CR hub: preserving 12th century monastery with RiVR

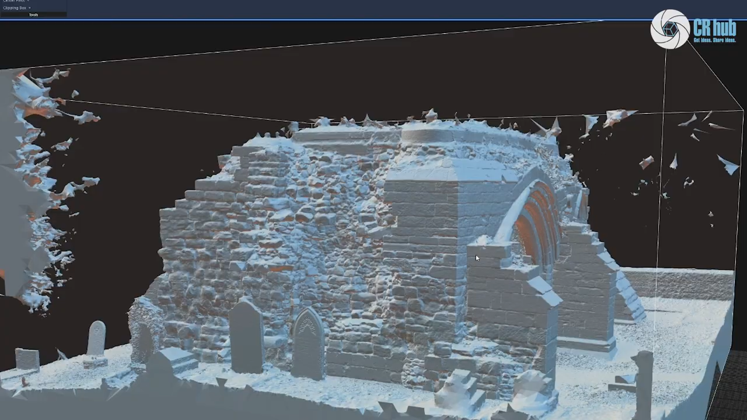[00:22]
So this is the first try of the new rig.
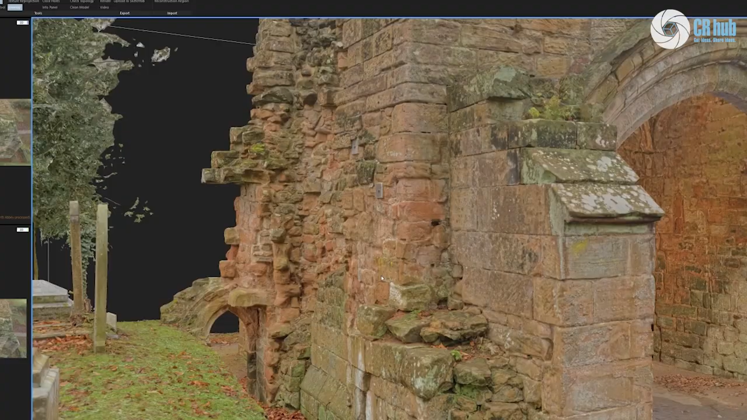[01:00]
We all provide the tools and the deep learning to help assist in enhancing the photogrammetry to the gold standard and to the next level.
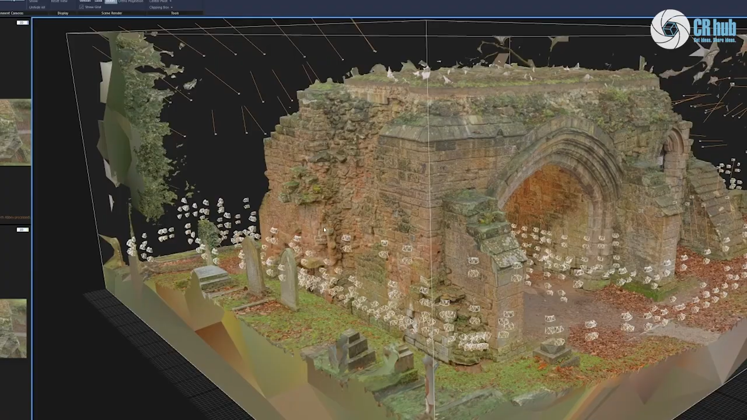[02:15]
Yeah, so we wanted to talk briefly about capturing reality and the software that they create, RealityCapture.
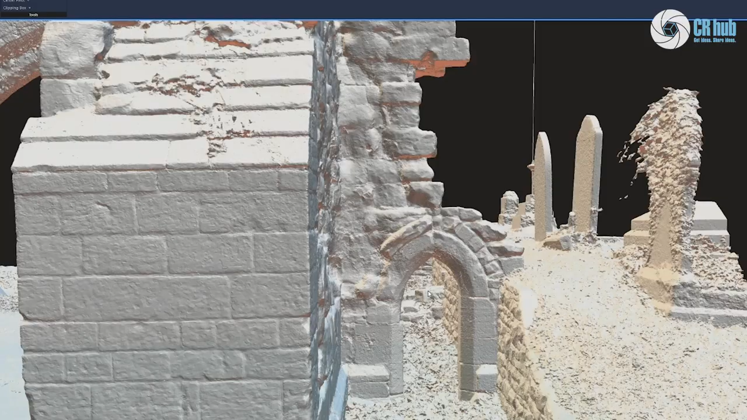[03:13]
You know, it doesn't matter what time of day it is.
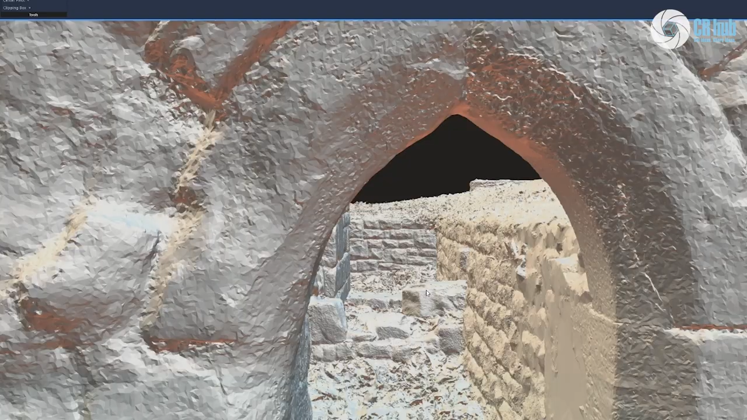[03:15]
This weather is perfect. We know we can de-light this model, give it all the shadows and overcast and highlights.